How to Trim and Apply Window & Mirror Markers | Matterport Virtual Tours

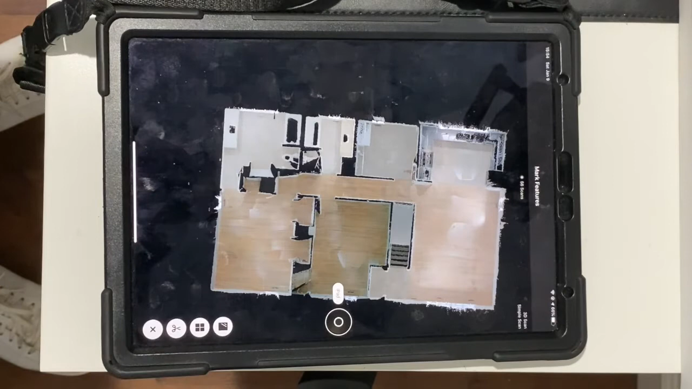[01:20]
now i'm going to start using my tools earlier you see me use this tool the mirror um icon okay and so anywhere there's mirrors we want to reflect that i went back
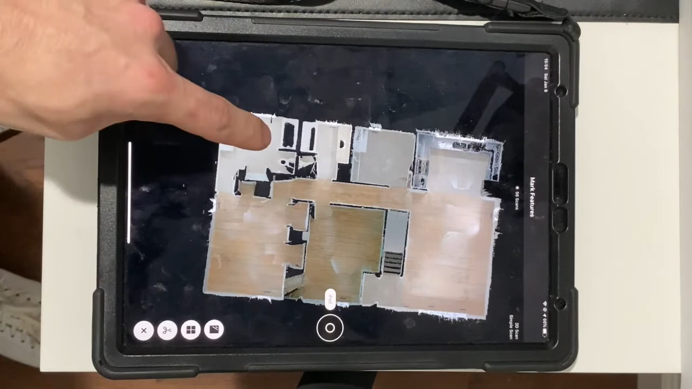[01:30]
into the bathroom so there's a mirror in there that i know of and downstairs there's another mirror so i'm going to use this mirror tool on the sink change it to swap label meaning the front that's
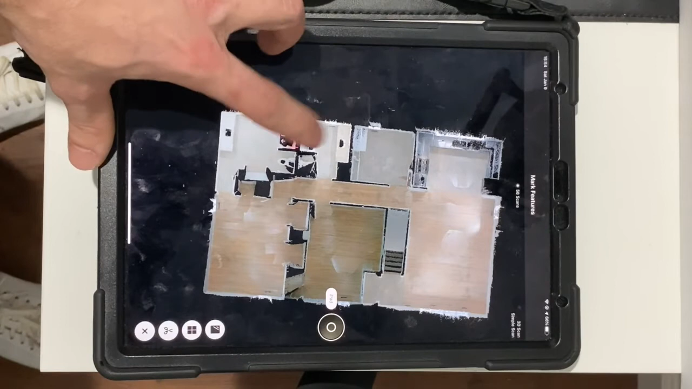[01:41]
very important because of mirrors facing this way not towards the wall so we wanted to do that and now here with this little uh you know this over whatever here this
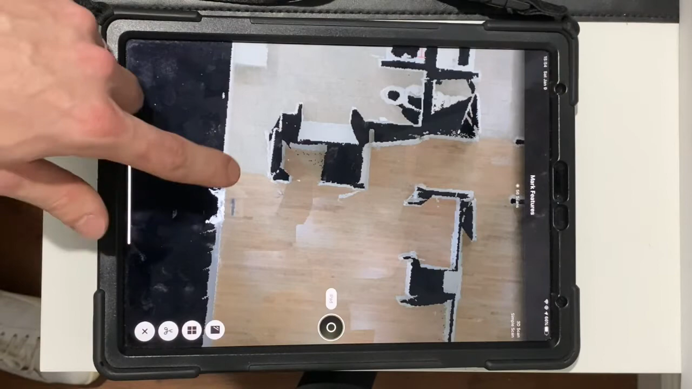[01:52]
little tail or trailing tail um that's actually window all these white spots here are windows
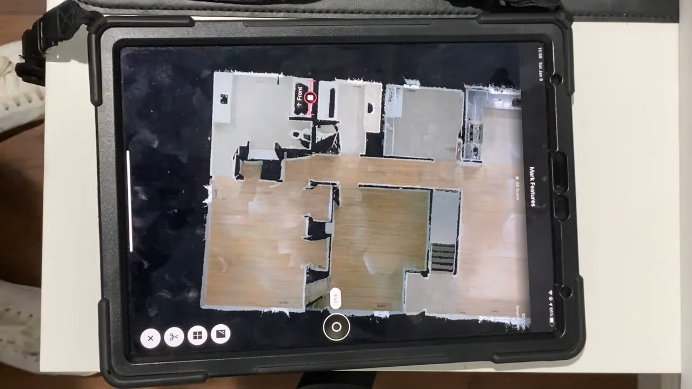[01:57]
we need to tell matterport that those are indeed windows so right under the mirror
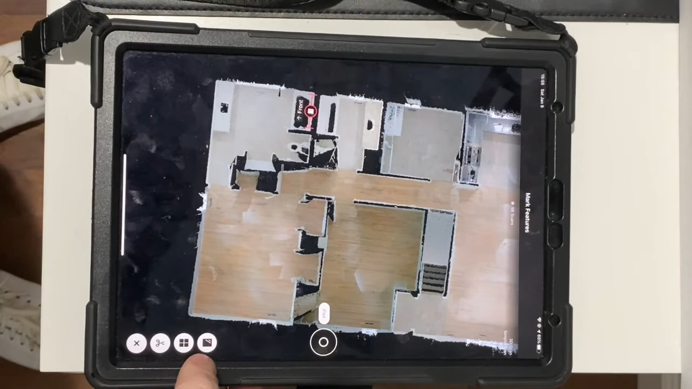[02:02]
you see the mirror icon right directly under that it's actually the window and we do the same thing we make little lines on the window do you see how we're showing the windows inside this way that's incorrect so we just
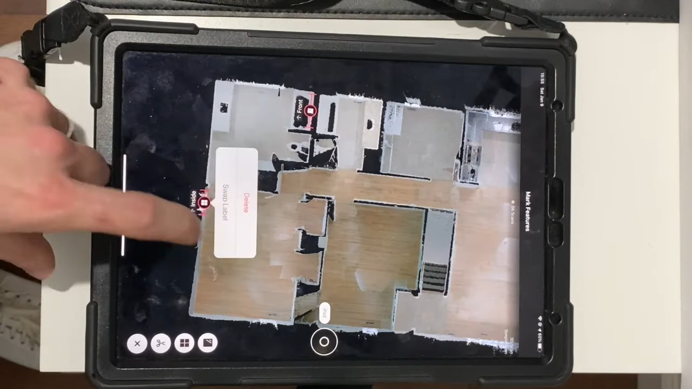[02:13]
simply click it swap label boom over here is another window excuse me let's click the window i believe it's like right about there again swap that over
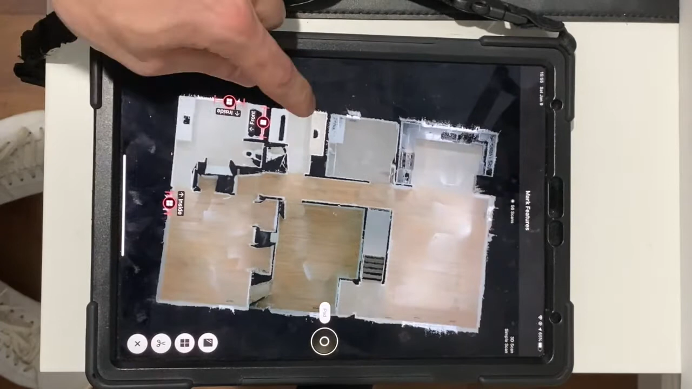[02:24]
another window and now typically as i'm doing a tour i'm doing this as the camera spinning around you know as i'm waiting to do
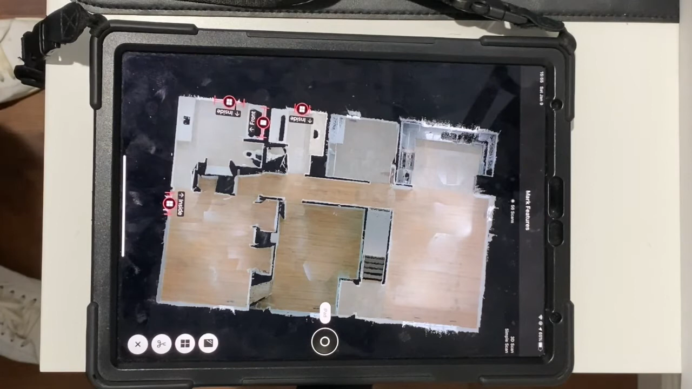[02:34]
uh my next scan so you can definitely do that you know during the tour or after but
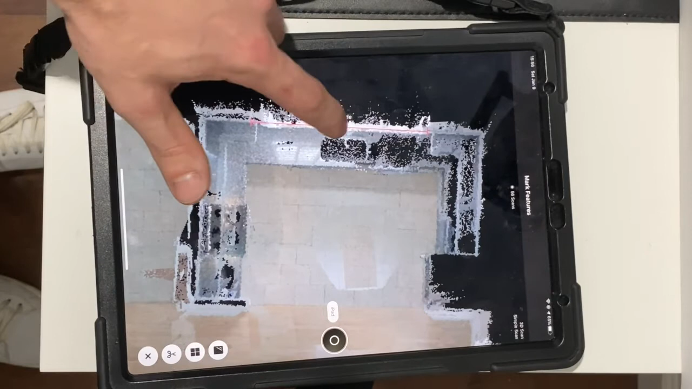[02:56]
that so again here's a long window here this actually four separate windows or such as you've seen moments
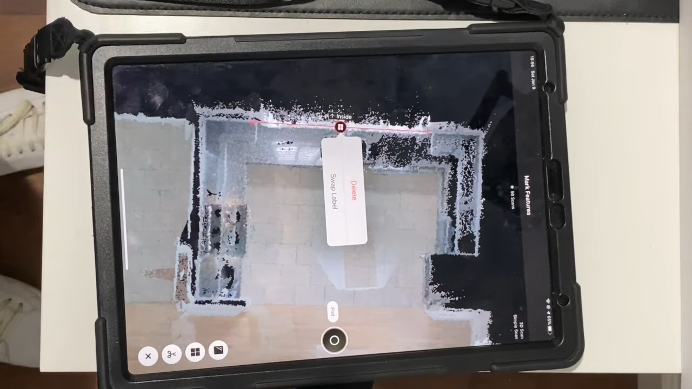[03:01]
ago in the kitchen example that we did uh there's four different windows as it turns out
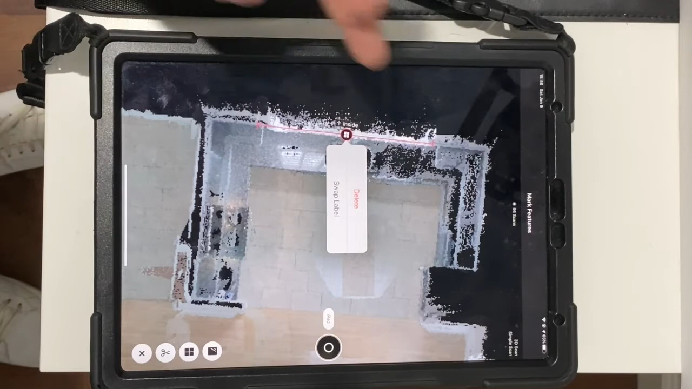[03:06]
you don't need to put a window indicator on each individual window you can actually do